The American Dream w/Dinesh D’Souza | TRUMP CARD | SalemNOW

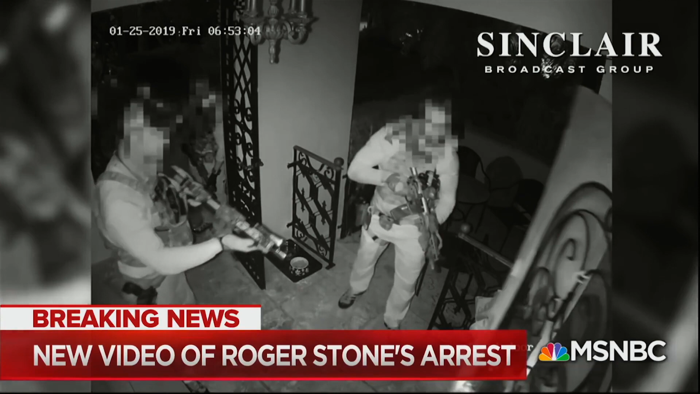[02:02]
29 FBI agents with assault weapons and hand grenades and a battering ram to smash in my front door.